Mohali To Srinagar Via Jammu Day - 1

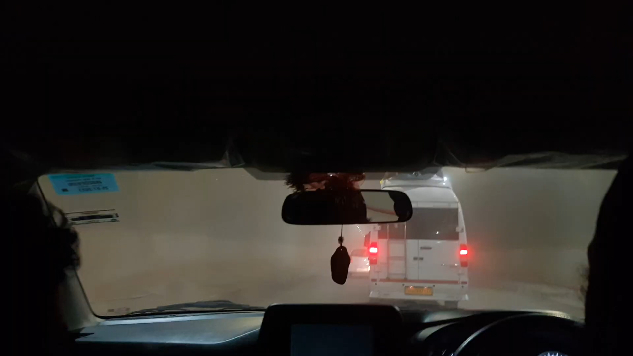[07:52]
बहुत दूर तक जाम लगया है बहुत दूर तक जाम